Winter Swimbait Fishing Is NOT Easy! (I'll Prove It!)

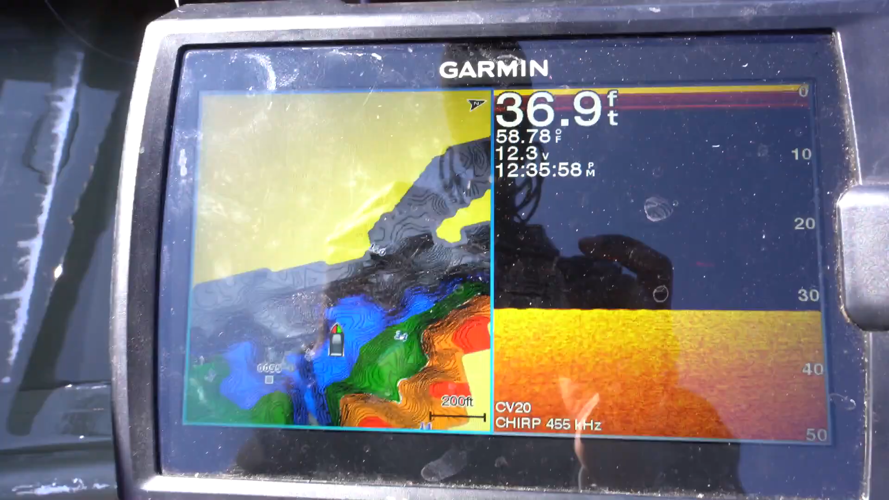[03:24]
On screen: depth 36.9 ft, water 58.78°F
All right, well, we got the graph going on. So this is where we are. Kind of have an outline.
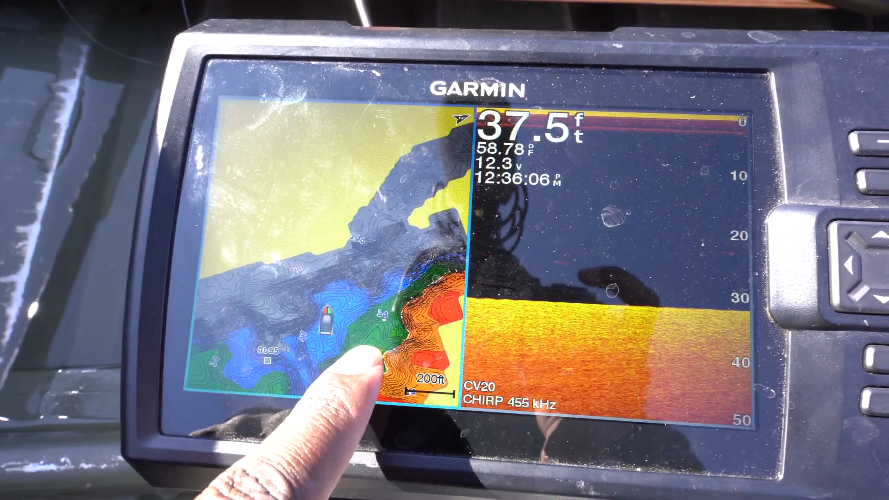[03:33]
On screen: depth 37.5 ft, water 58.78°F
We're gonna be fishing from the green, casting into like the deeper blue stuff. Looking over here on the down imaging to see if
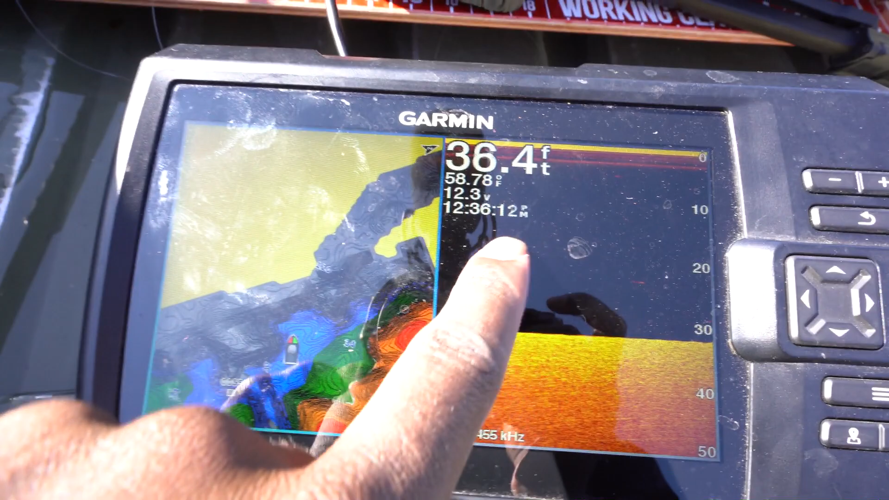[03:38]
On screen: depth 36.4 ft
we can't find bait fish or just different structure. So let's go around and see what we can get.